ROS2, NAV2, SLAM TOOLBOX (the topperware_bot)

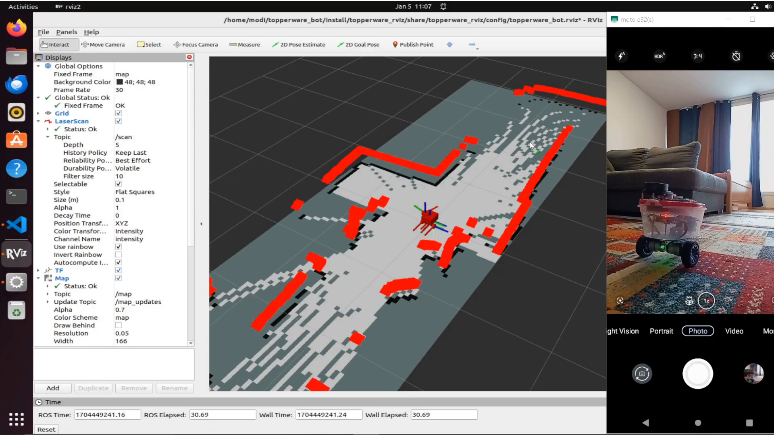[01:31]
ooh nice so I just gave a gold pose in here I told it to go straight front yeah if it's moving nice nice nice let's go here see what's gonna happen it's rotating moving around and will it come here nice let's go
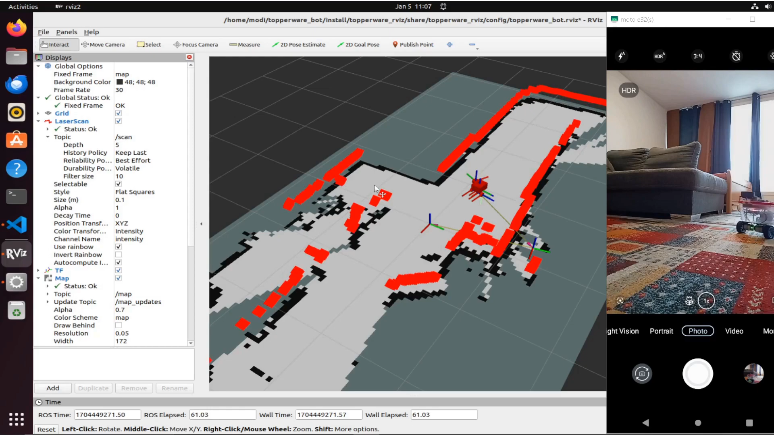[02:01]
the right place I don't know why sometimes I have issues with the rotation of the laser scans hmm check the package what's going on but anyhow yeah the slam is compensating